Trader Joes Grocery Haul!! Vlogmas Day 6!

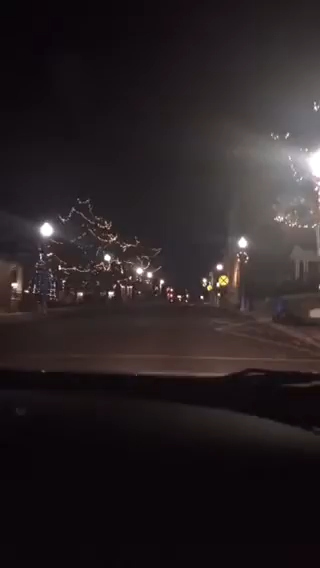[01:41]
We're driving through our town, and the beautiful lights, and there's the town Christmas tree. Aw, it's so pretty. It's so pretty. I love it.